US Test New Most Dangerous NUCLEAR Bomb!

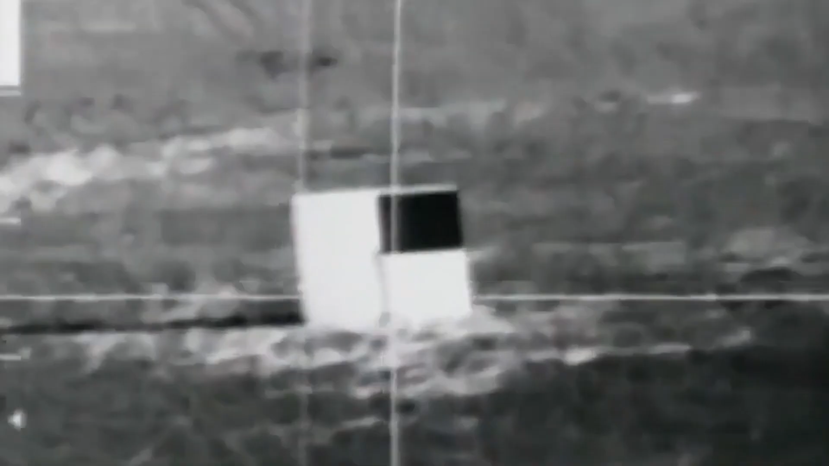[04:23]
while the semi-active laser sensor provides the maximum operational flexibility of the weapon.